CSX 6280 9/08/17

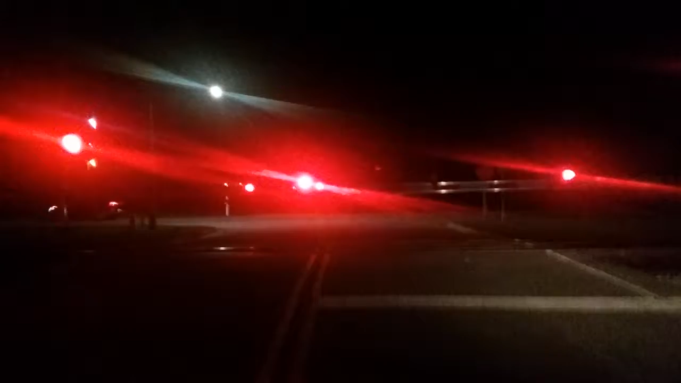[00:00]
We got a train coming. System 6 Railfanner here. This is not 6535. This is a different train. And here he is.